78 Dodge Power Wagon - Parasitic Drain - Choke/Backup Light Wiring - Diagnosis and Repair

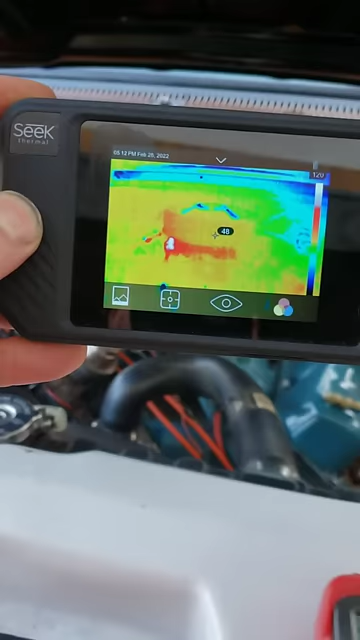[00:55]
what is that look at that hot spot let's see if i get you a number there
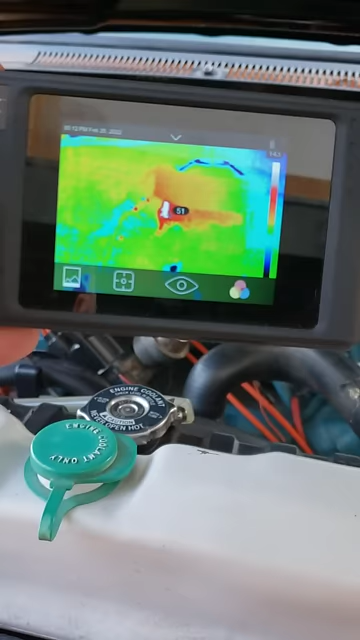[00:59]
yeah guess what that is that
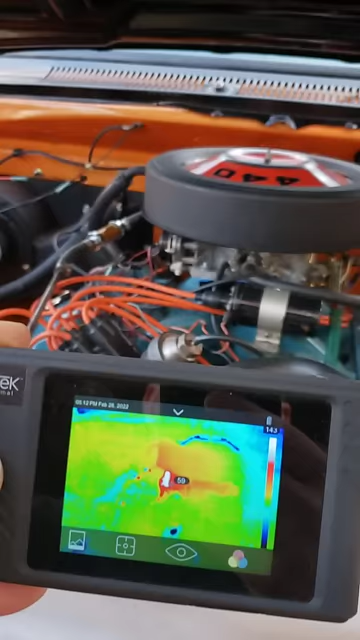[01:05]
is my choke and i've been doing some wiring i don't remember the choke